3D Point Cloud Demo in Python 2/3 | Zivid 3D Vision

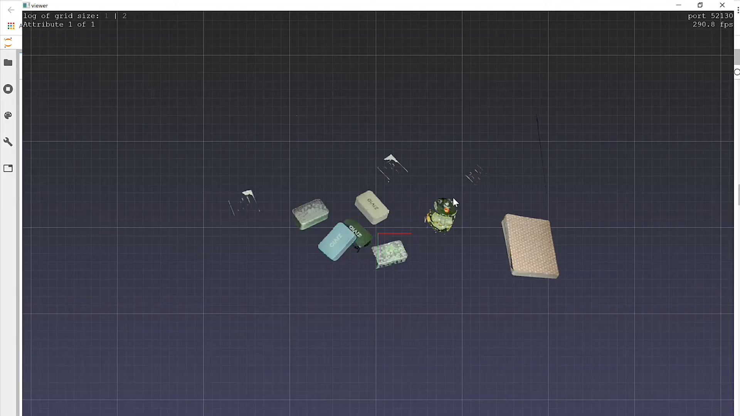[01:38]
see what we're removing and what sort of to get a greater understanding of the resolution of the Zivid camera.